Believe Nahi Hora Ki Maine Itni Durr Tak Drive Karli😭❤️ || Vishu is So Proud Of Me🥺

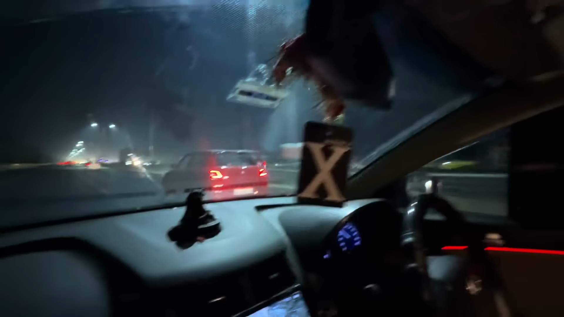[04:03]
ये लो भाई खूब भगा रही है, देखो साथ में चल रही है फुल, साथ में नहीं आ गई निकली हुई है तब से, आगे चल रही है वैसे तो, पीछे रह गया अभी तो।
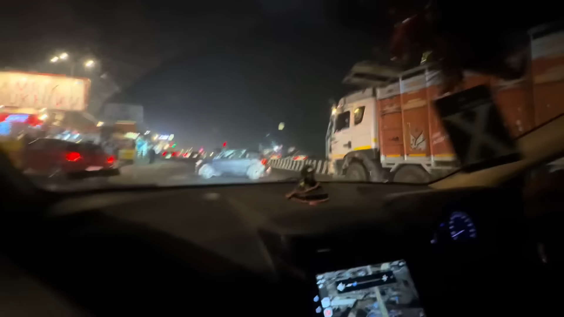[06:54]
भाई मूर्थल तक लेके आ गई भाई लड़की, मूर्थल तक लेके आ गई, फंस गई।
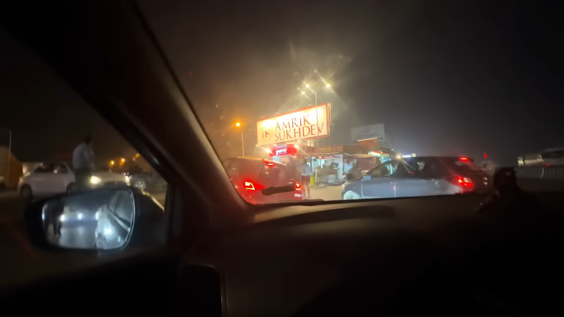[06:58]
इसे डर लग रहा है, ये देखो अब डर लग रहा होगा, गाड़ी ऊपर नीचे हो गई ना इसलिए।
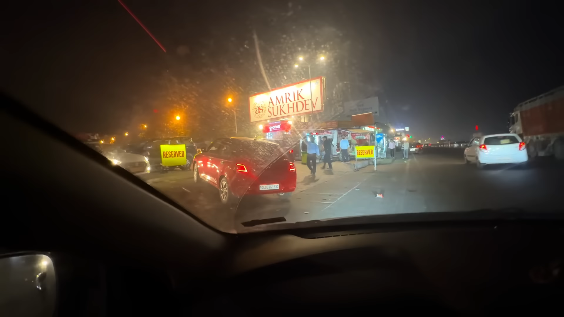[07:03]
निकल तो जाए, चढ़ा तो देगी, तू भी इसके पीछे लगा दे,
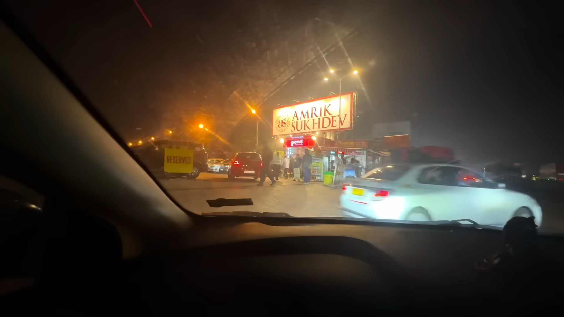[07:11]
तू इधर ले जगह बहुत है इधर ले, उसके साथ ही चल ले, चल उसके साथ ही चल ले।
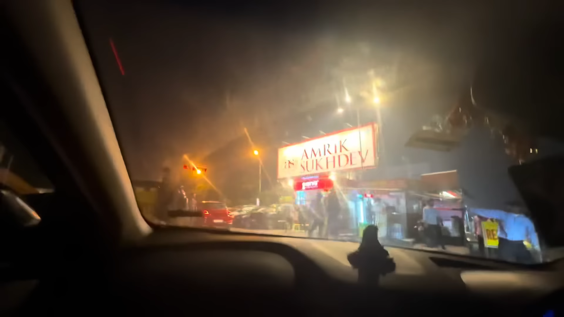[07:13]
देखो भाई चढ़ा तो लिया इसने, अब गलत तरफ चली गई, पार्किंग हमारे इधर है नहीं, हम इधर लगाते नहीं है पार्किंग।
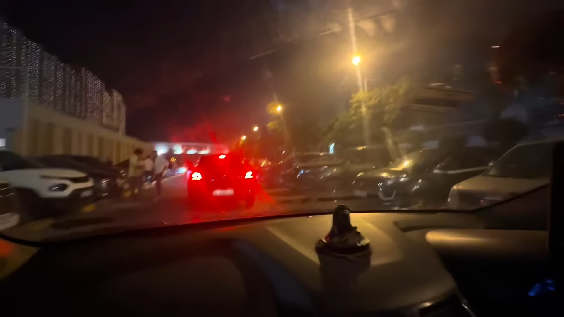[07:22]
बट इतना देना पड़ेगा दांत भाई, पहली बार लेके आ गई है खींच के लगाने, पार्किंग लगाने, देखते हैं पार्किंग लगा पाएगी नहीं लगा पाएगी। अच्छा वो भी ले रही है, ईशा भी टेक ले रही है, अंदर बैठी बैठी
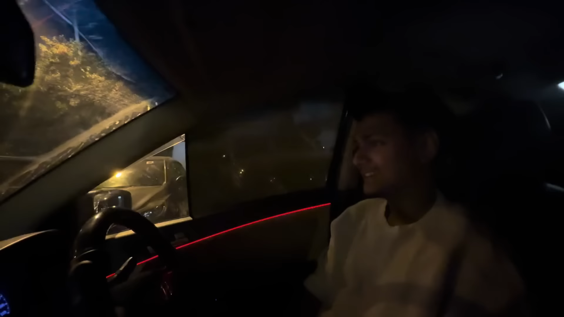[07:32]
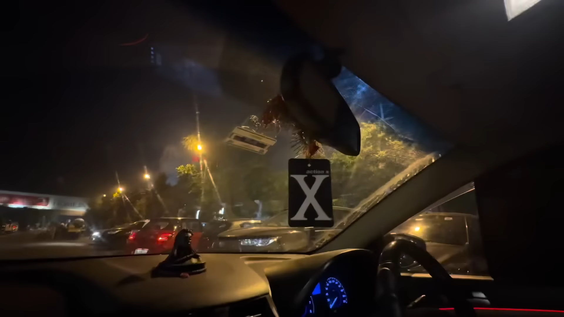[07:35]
अगले लगा रही है। बैग लेगी नहीं लेगी? नहीं लेगी, गार्ड लगवा रहा है ना वहाँ पे इसलिए।
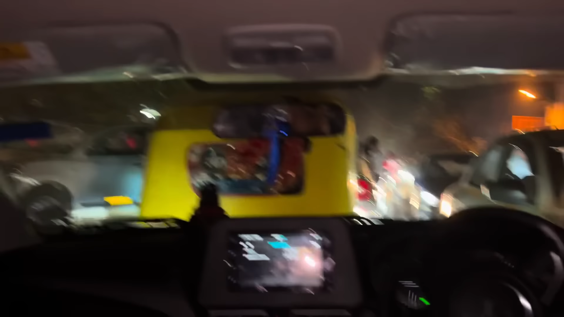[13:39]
उस साइड भी जाम इधर भी जाम।